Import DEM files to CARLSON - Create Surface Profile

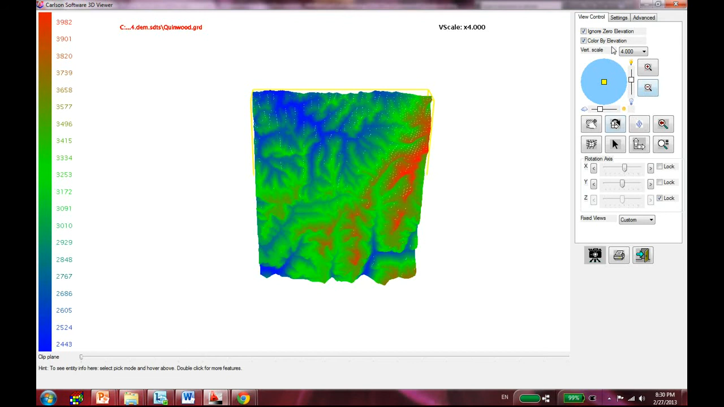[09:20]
uh again you can do some vertical scale
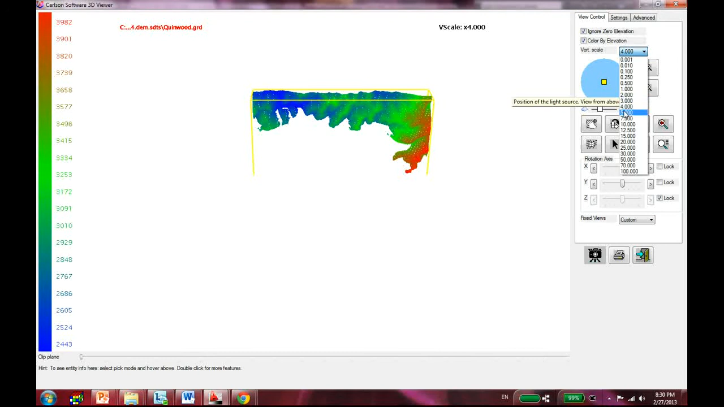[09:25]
exaggerations and that's how it's it would look like if you do stuff
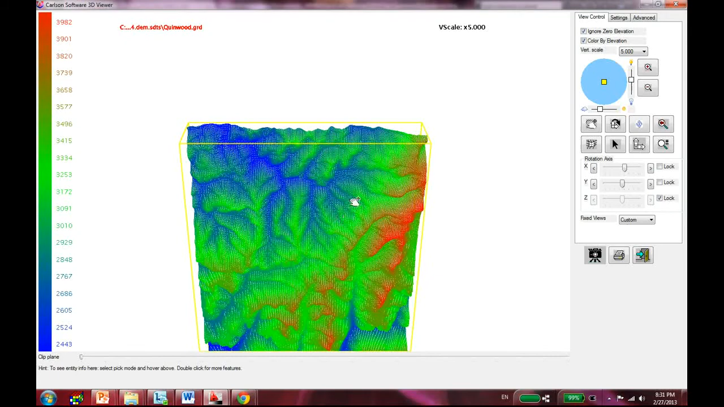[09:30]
like that and you can like move this and look at the terrain and do all kinds of stuff make real good presentation make a movie uh whatever
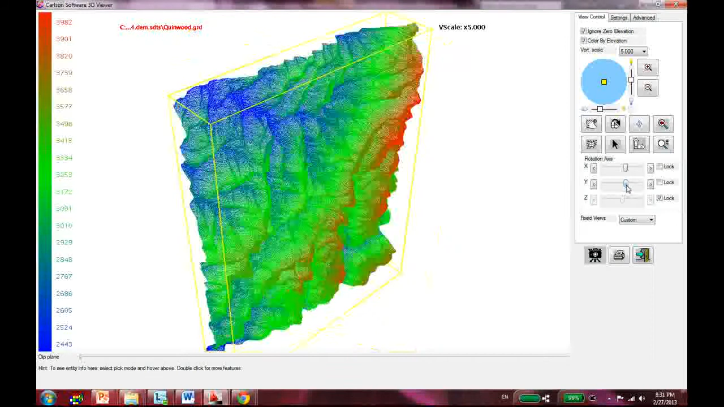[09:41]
whatever you like okay the thing that i really like to do i once i have this grid file again i'm gonna go to the grids